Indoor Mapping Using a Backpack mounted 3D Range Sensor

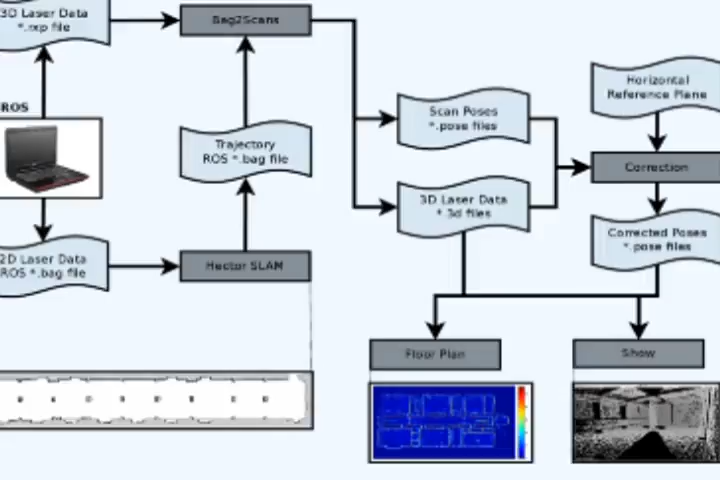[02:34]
In order to improve the quality of the point cloud due to a lack of an IMU, we run a correction algorithm which gives us the final point cloud.
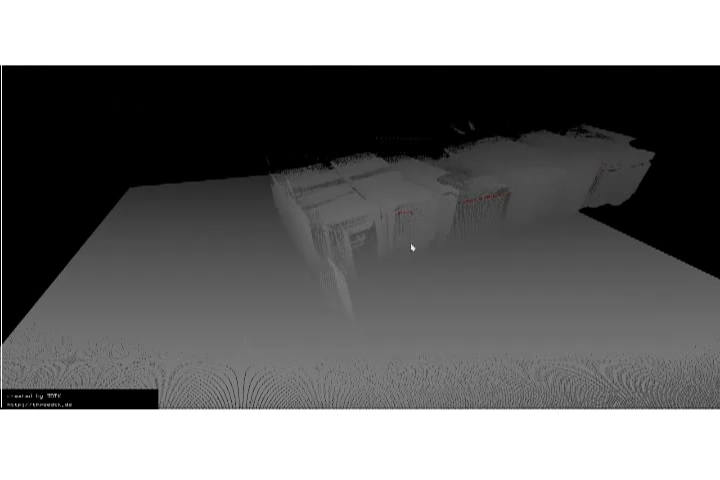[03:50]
In order to achieve better results, we add an extra horizontal plane at approximately the height of the floor to enforce the correction algorithm to align the point cloud with the floor and ceiling, thus eliminating errors induced by the fact that the
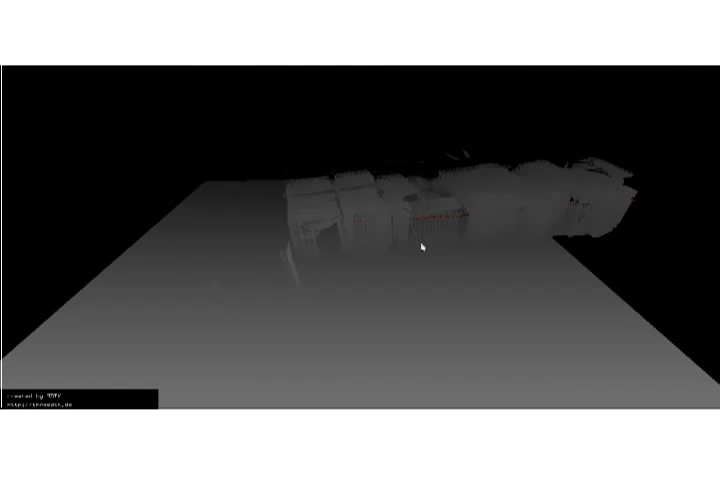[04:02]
trajectory provided by the Hector Slam node is only 2D and the system is not equipped with an IMU.